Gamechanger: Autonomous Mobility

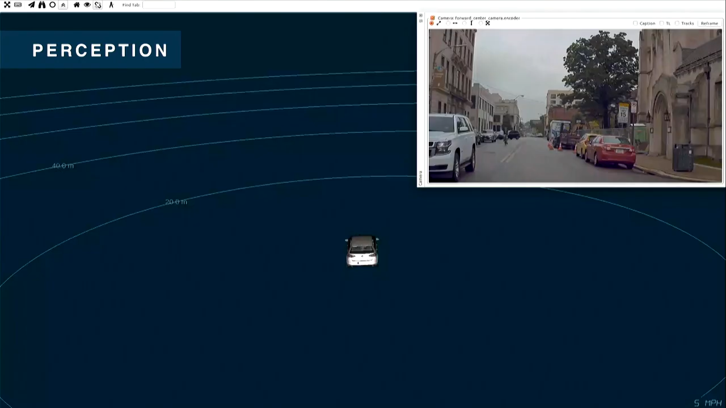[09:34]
And this is what that looks like from the car's perspective.
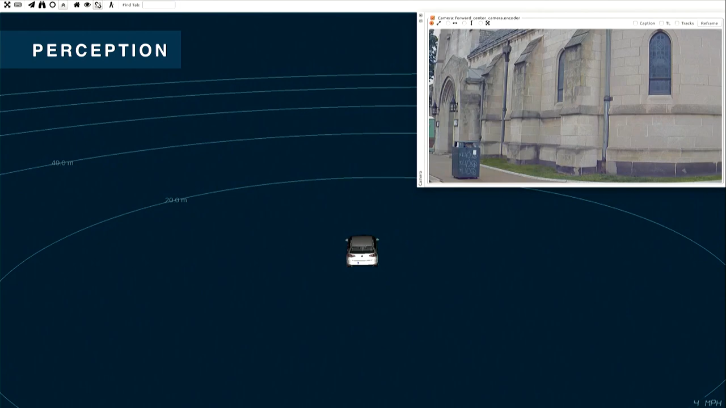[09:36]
It starts out with the car understanding roughly how it's posed in the world,
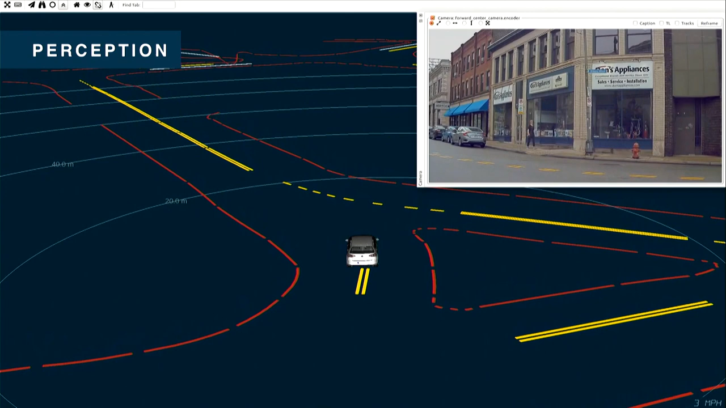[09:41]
and then the red lines and the yellow lines here are the curbs and the lane markers, and they've come from a map, and they're now loaded into the vehicle.
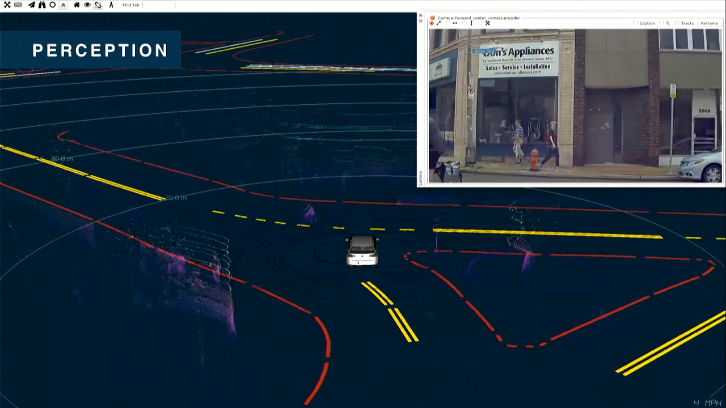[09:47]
And then the clouds you can see come in is the laser data from the sensors on the vehicle.
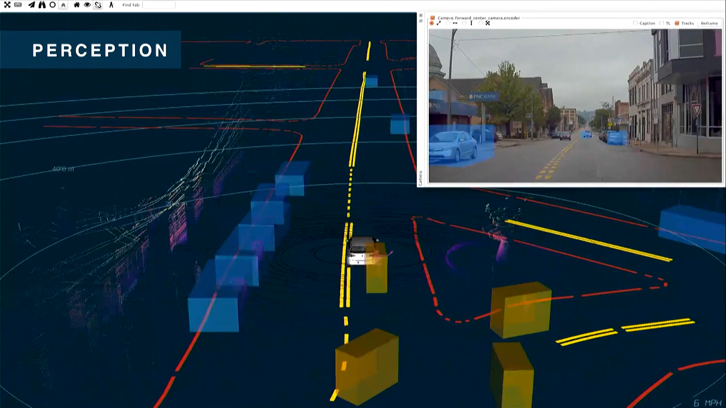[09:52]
And then ultimately, the onboard perception system is identifying the bicyclists here with yellow boxes and other vehicles on the road with blue boxes.
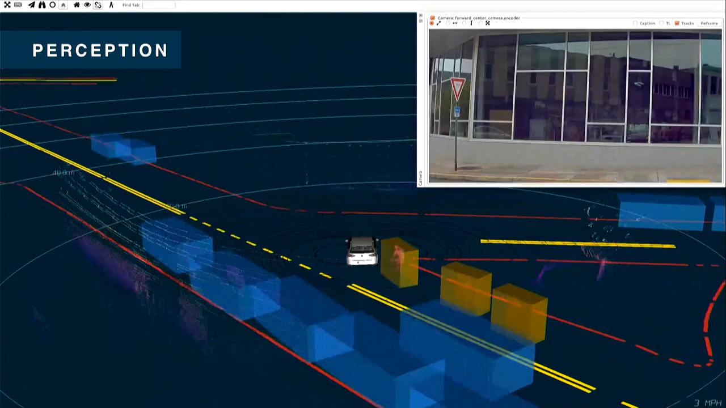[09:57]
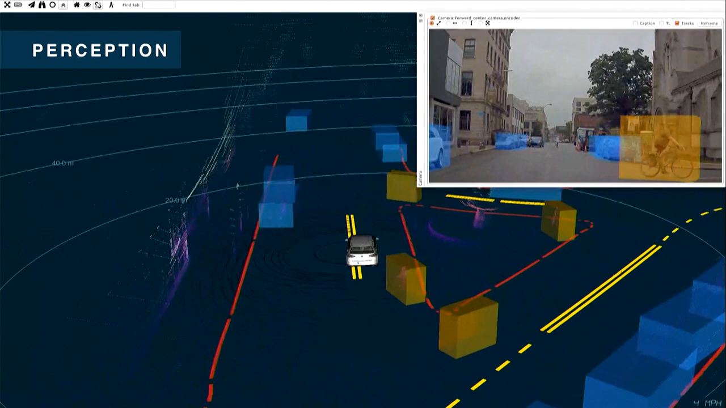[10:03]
And at this point, we can then figure out how do we move safely through the world and hand it over to motion planning. In a more complicated environment, it gets more interesting. So here, we're applying
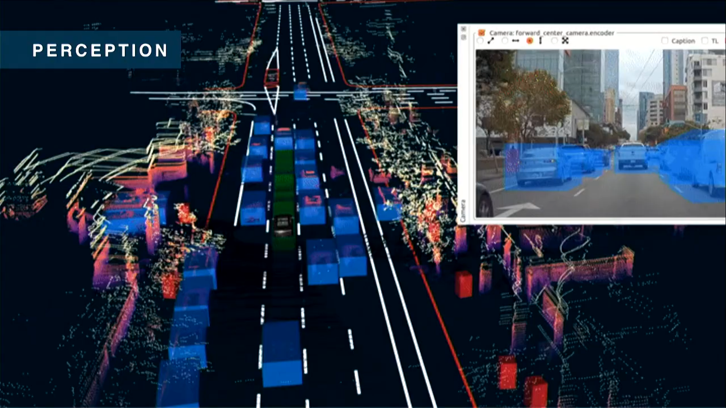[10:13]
interesting machine learning techniques and fusing those with Bayesian filtering on top to be able to drive through San Francisco. So we're again tracking the vehicles parked on the side of the road, the vehicles around us, moving safely through the world.
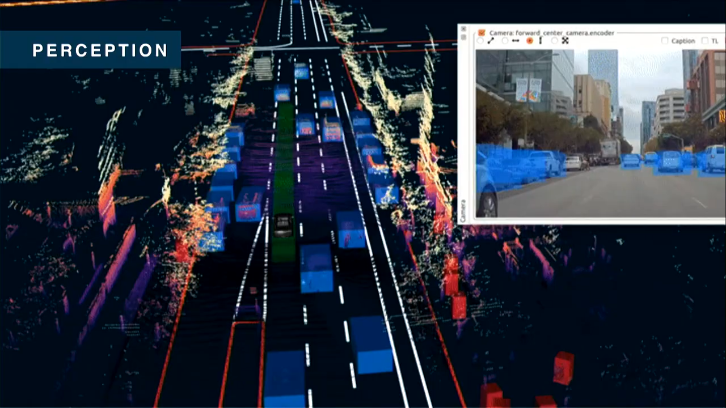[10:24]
Driving, it turns out, is a very social activity.
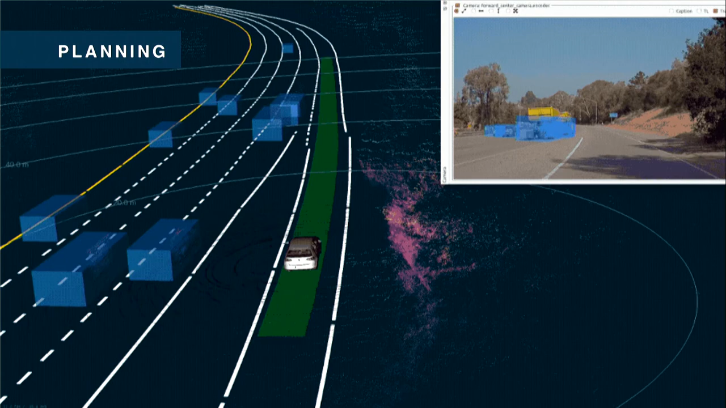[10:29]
And expressing the cost function, expressing how the vehicle should behave is actually very subtle. And so in this video we're watching here, and it'll loop back in a moment, our vehicle is entering from an off-ramp or an on-ramp, I guess. And it looks to the left, and it sees that big yellow truck, and it sees a minivan. And at this moment, it has to figure out, do I accelerate? Should I get in front of the truck, slot between the minivan and the truck, and or fall behind the minivan? It turns out, if you did the default thing here of just kind of get up to speed and hope,
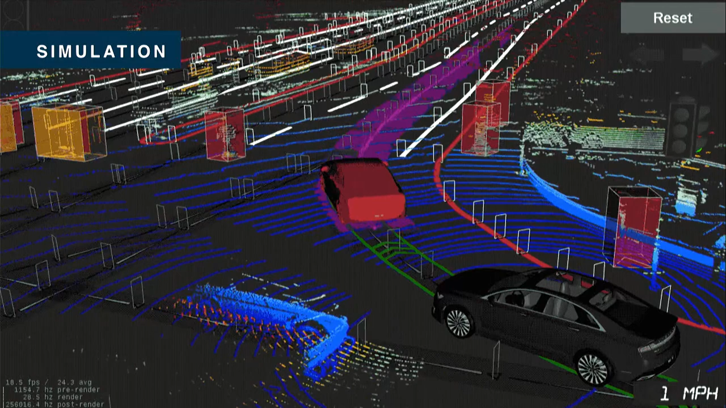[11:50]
So offline, we can ask the question, what would have happened? And in this case, the vehicle would have yielded appropriately for the pedestrian crossing the road, and then continued on its way.